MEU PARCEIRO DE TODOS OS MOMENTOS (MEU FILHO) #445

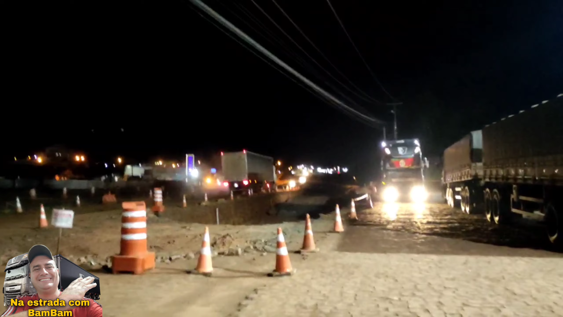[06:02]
Que barbaridade Coisa séria E agora O que eu faço da minha vida, né? Tem que ficar aqui Pra consertar amanhã de manhã Não tem o que eu fazer É tração, né? Não tinha, não Qualquer outro que fosse Se eu fizer assim Isso ia estragar Então eu vou mostrar pra vocês Qual o pneu que estragou
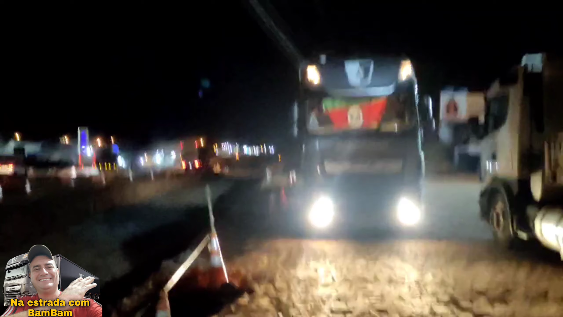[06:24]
Olha as obras Tudo em obras aí, ó Tudo em obras Acabaram com o pátio do posto aqui, né?